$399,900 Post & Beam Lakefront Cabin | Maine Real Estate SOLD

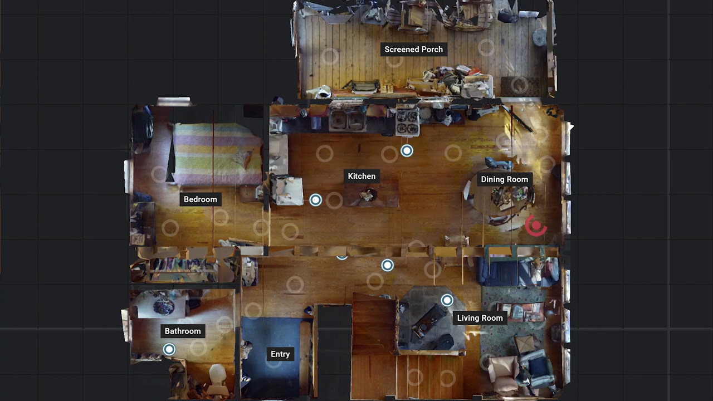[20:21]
We're entering the western side door. And if you don't mind, I'll widen the angle on this so you get a little bit better perspective of the cabin.